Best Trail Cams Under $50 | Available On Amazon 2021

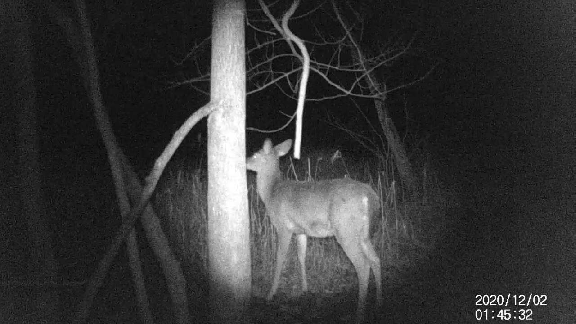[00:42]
video it takes pictures or you can set to take both when you set to take both it'll take a